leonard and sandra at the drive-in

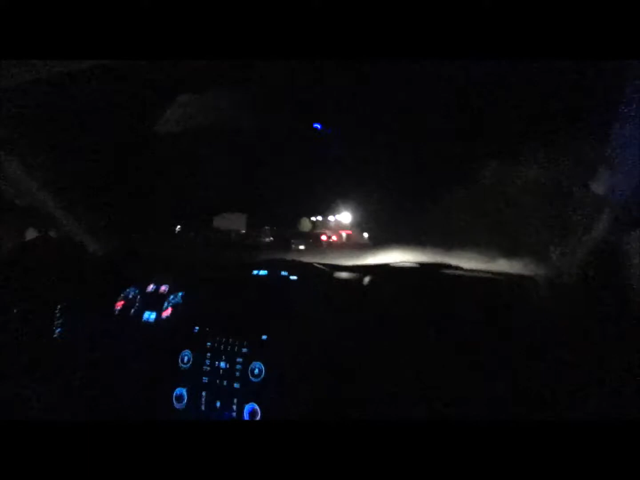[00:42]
Now we gotta find a parking spot. Here, we'll take this. We'll drive around the concession stand. Here's the concession stand. Find a good spot. And the bathrooms and stuff. If you can. I'll find a good spot. Man, I can't believe how many people are at the drive-in.
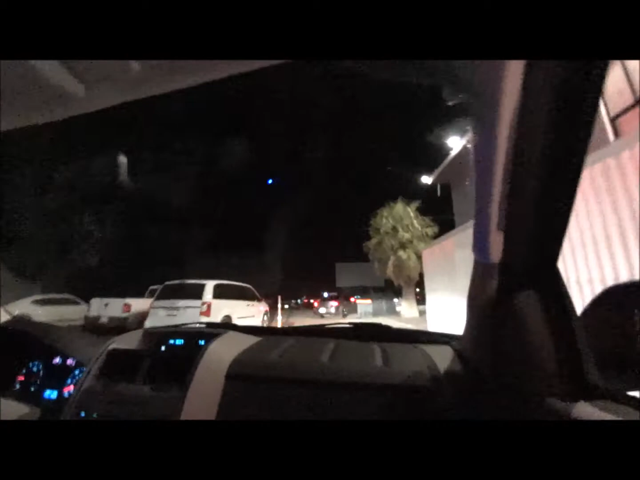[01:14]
But I can't think of a better place to be at the drive-in than on a desert night. Because it's nice at night. That's too much. Oh, they like people. Everybody likes the front. You could go that way. I could go this way or that way. Place smells like pizza.
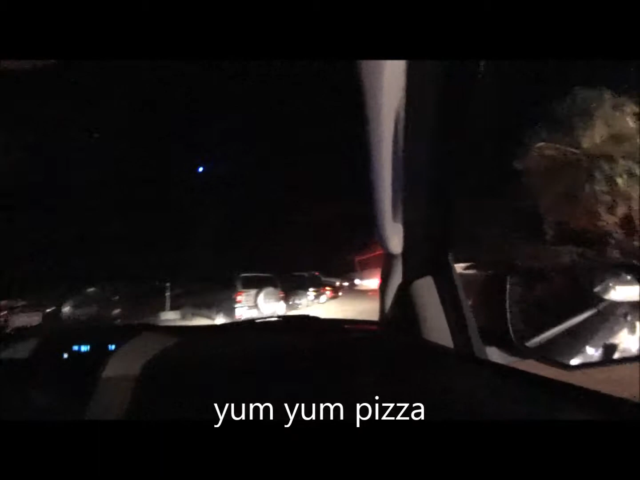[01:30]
They have pizza in there. Okay, here we go. I see people park backwards so they can sit in the back end. Do you want to do that? No. You can sit with your legs up. Yeah. Where's that screen? You come, you pull it, you get in there. I'll find a spot.
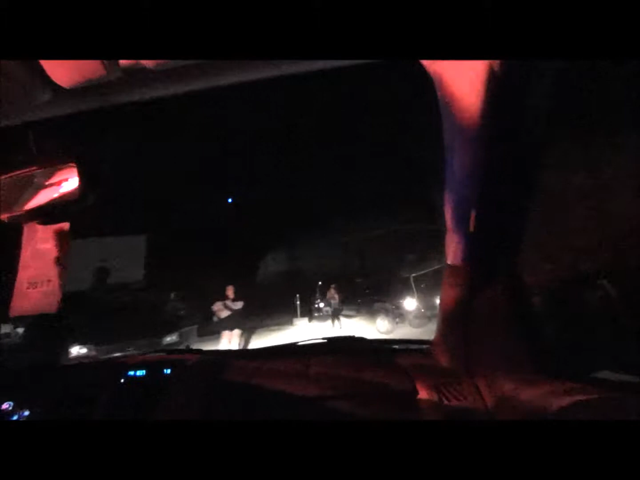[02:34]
Gonna have to edit this, ladies and gentlemen. Yeah, folks. Oh, cool. I don't mind getting up in the front. You don't mind being in the front? Nah. This is way too much in the front. I don't know what this is. Well, this is the front row.
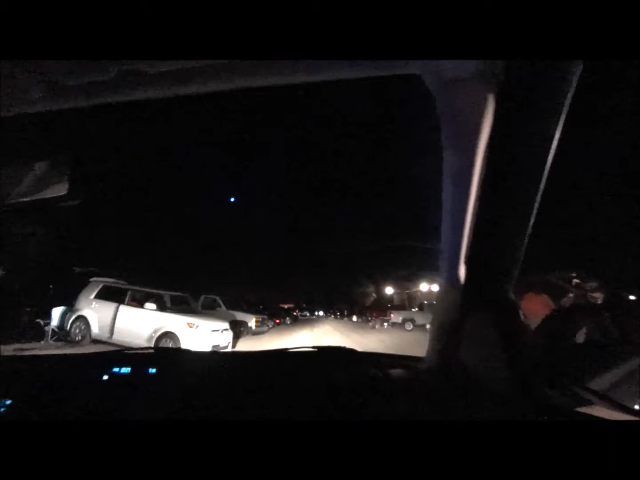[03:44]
No, that's too much. Well, I'll find something, don't worry. Right here.
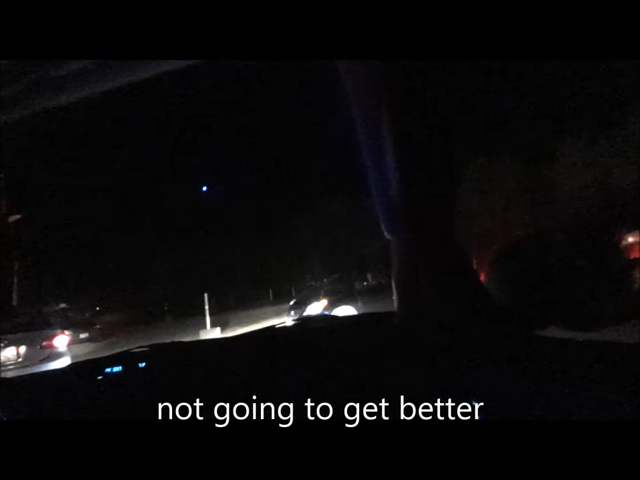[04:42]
You had better before. Yeah, they're just filling up. This guy's going to back up. Is he? Yeah.
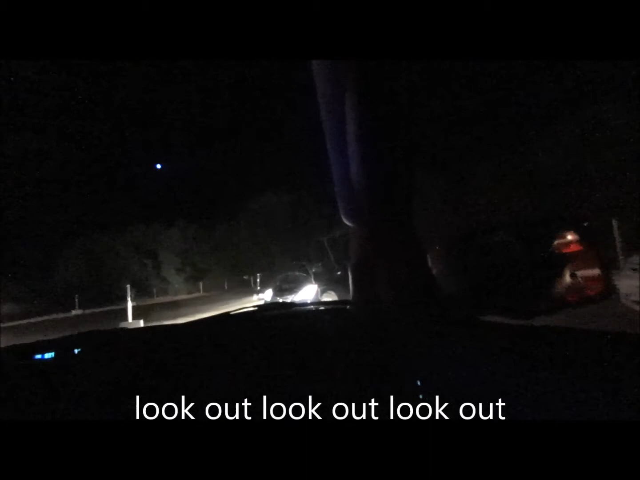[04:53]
Well. What are these people doing? They're still coming in here. Go past him. Oh, here comes the hot rod. Yeah, just get a spot. It's really filling up. They're going to be sending people back. Yeah, up here.